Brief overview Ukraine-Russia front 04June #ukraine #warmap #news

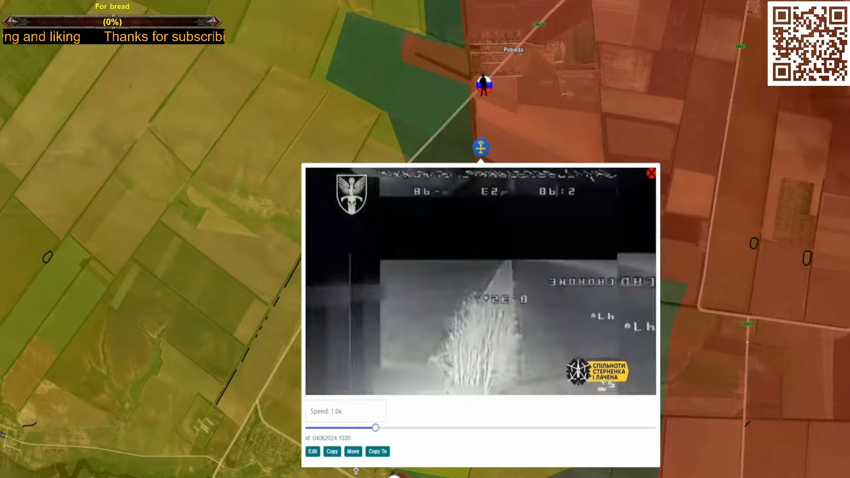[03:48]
and in these frames, we see massive strikes on personnel.
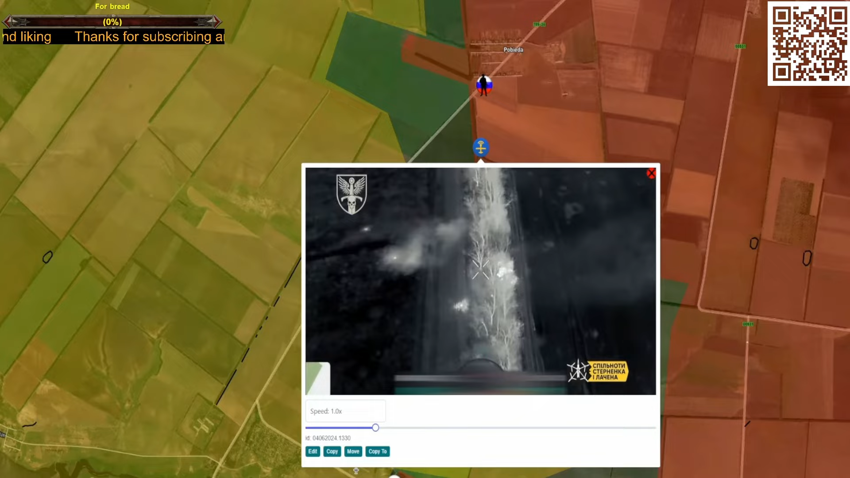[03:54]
Equipment, infantry of Russian units, which, as we see with you, are moving from north to south. Let's say the equipment went, the tanks went.
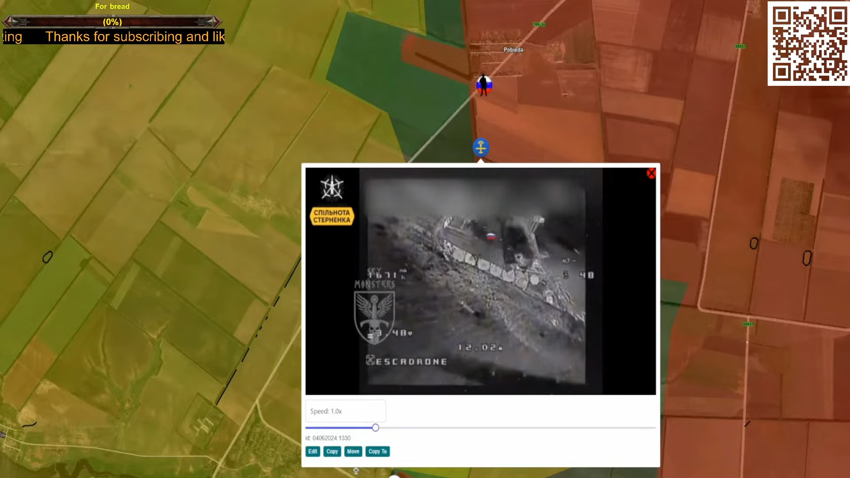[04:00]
In other words, there was a very serious battle,
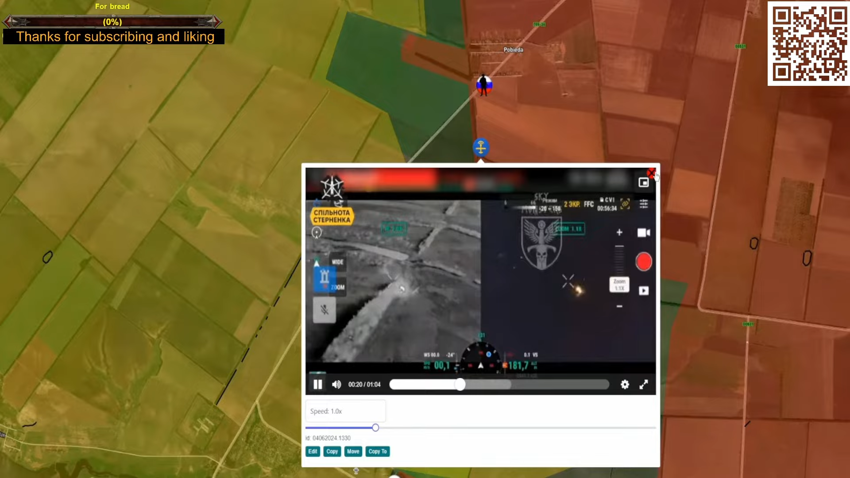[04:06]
which the unit of the 33rd Mechanized Brigade of the Armed Forces of Ukraine tried to stop, and most likely during this attack.
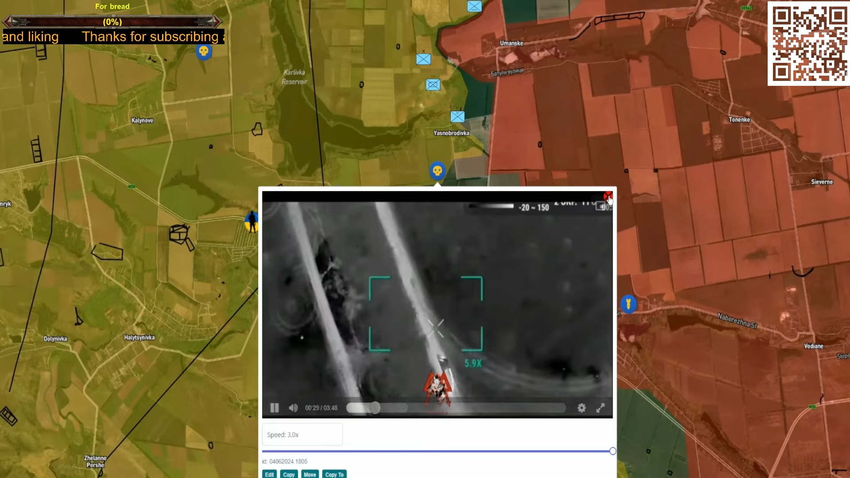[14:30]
And in general, we see with you where it works, where it is now, what the Russian units are focused on now. There is a sweep of the main supply routes, transportation along these roads,